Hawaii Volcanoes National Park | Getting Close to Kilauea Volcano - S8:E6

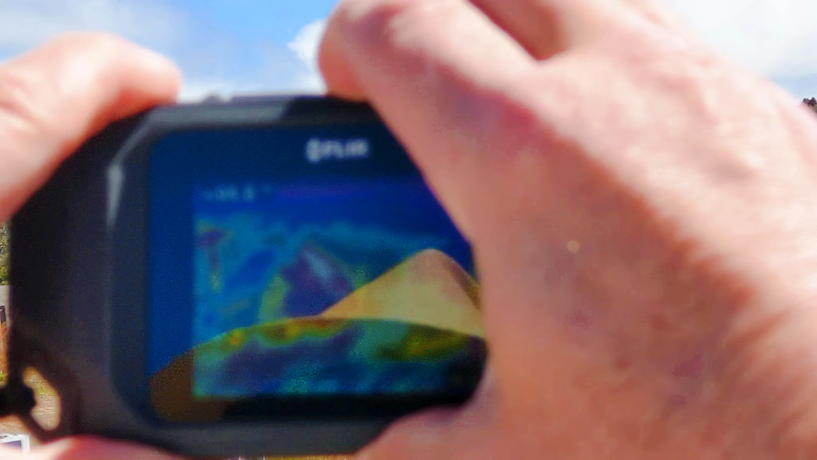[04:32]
Huh. So you have a hot spot like right in the middle here, which I can't believe there's things growing down there.
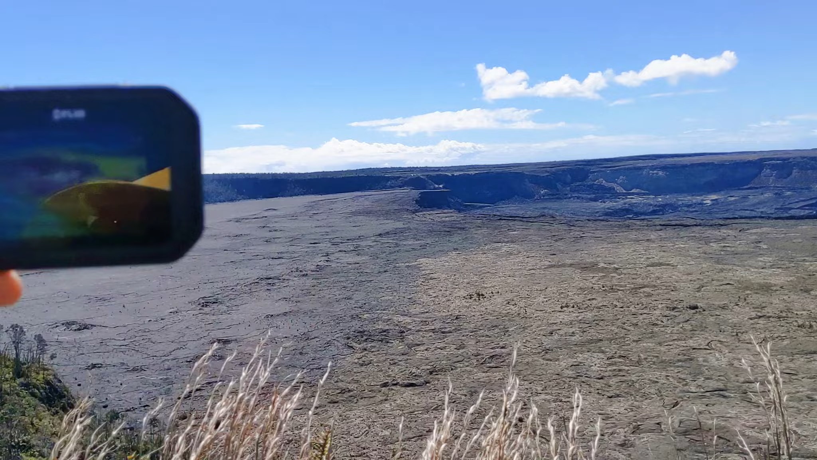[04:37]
I mean, I see a little bit of vegetation. Well, you can see the tree line's all green, right?
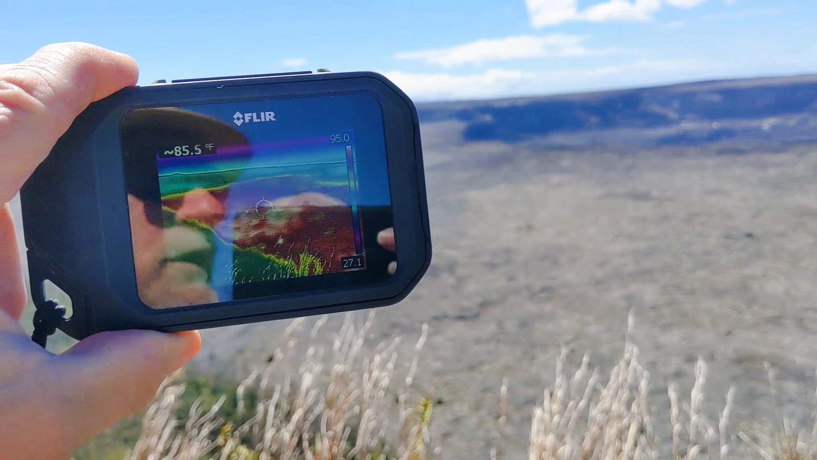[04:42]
On screen: spot 85.5°F
Yeah. You see the white? Uh-huh. That's all hot. And as you pan across,
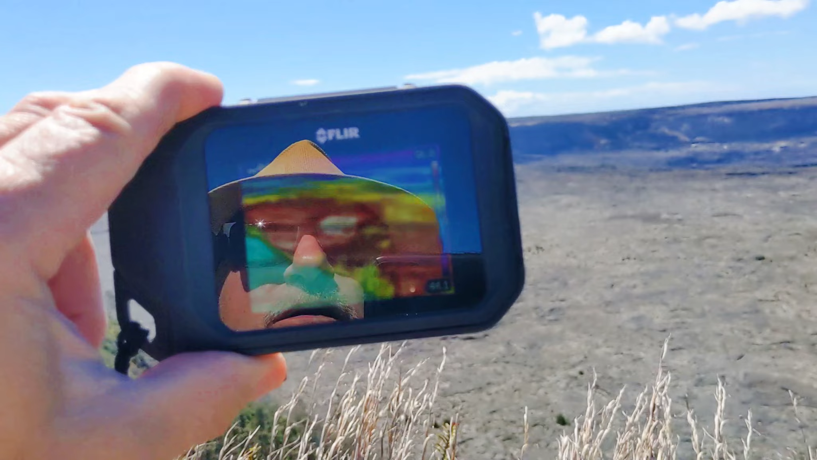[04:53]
see the white. That's all hot.
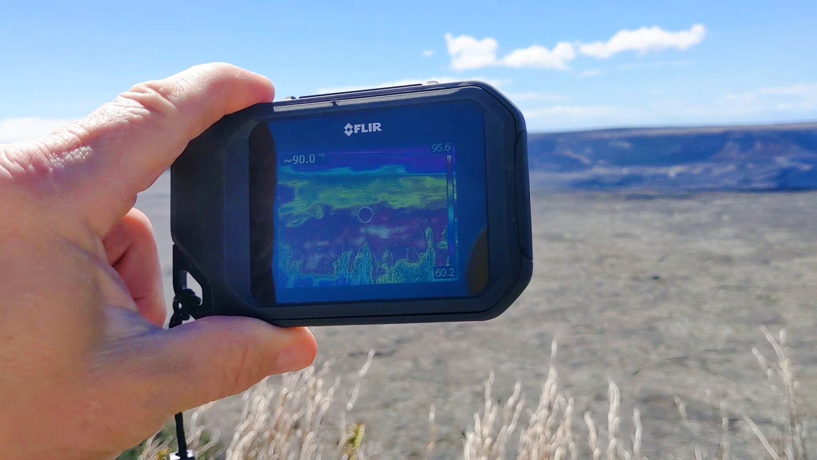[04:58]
That's all vents over there smoking.
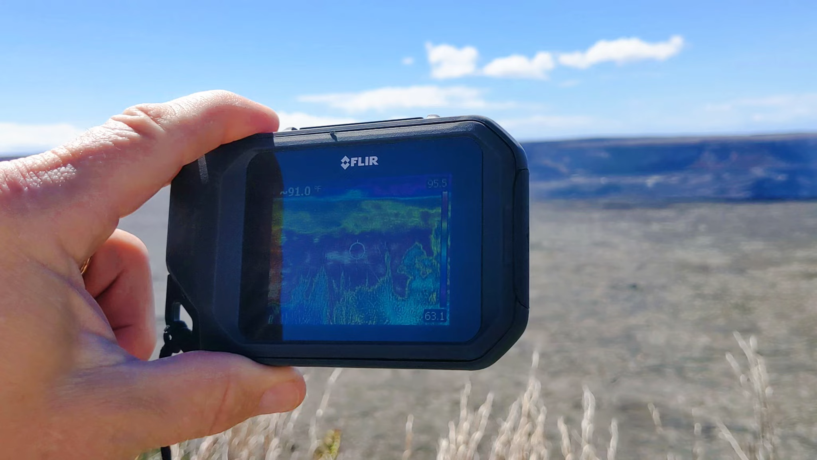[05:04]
You can see the smoke going by us.
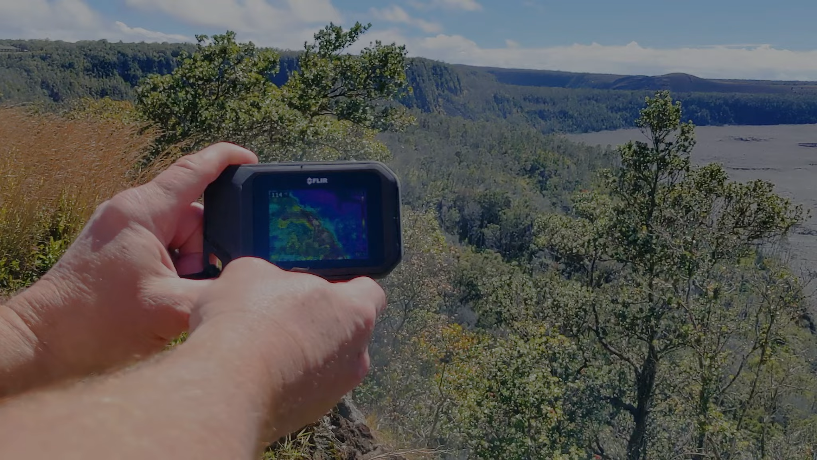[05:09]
You can actually see the steam fluctuate on this.
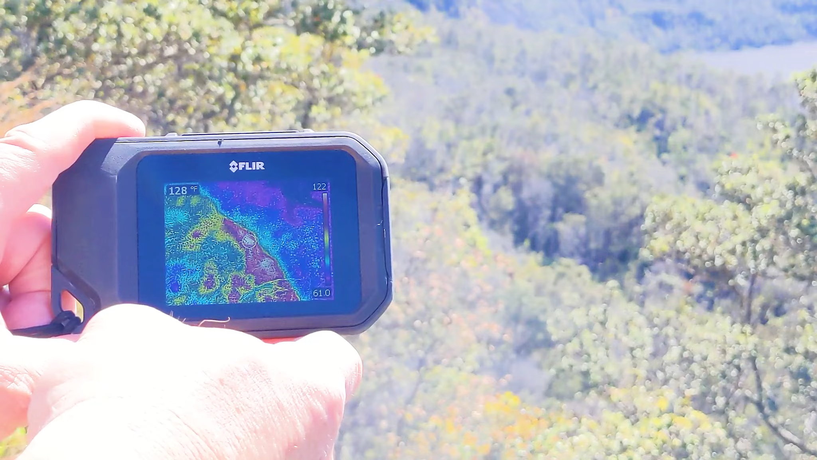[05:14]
On screen: spot 128°F
130. It's hot now. 125. That's awesome.
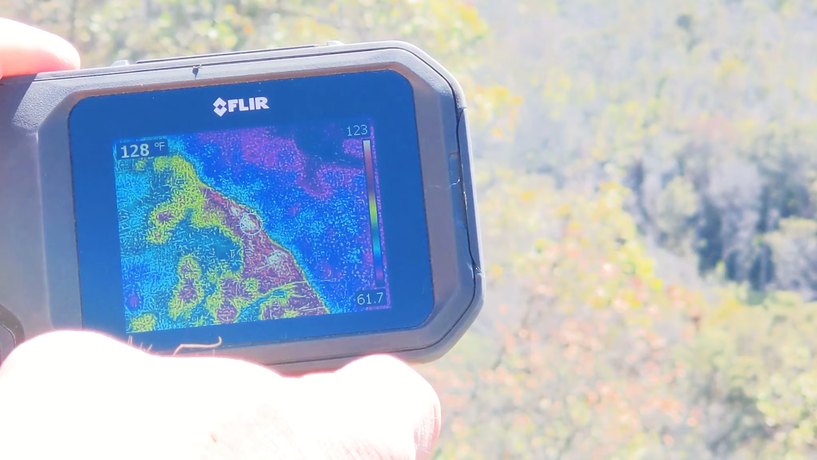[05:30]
On screen: spot 128°F
127. And you can see all the green trees around them, which really makes it cool.
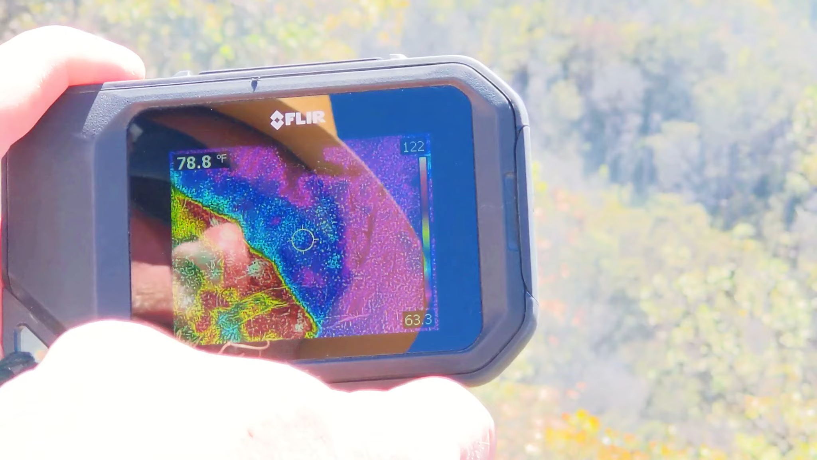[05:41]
On screen: spot 78.8°F
The purple's really cold. The purple's 61 degrees.
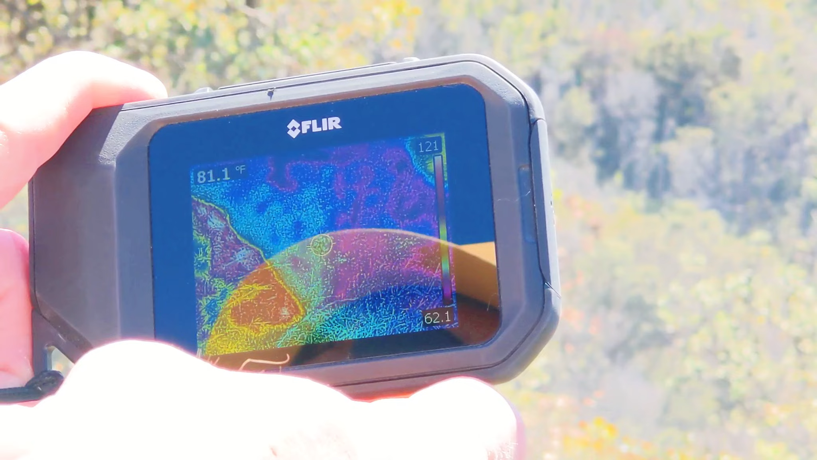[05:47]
On screen: spot 81.1°F
So you've doubled your temperature by the time you move over to here.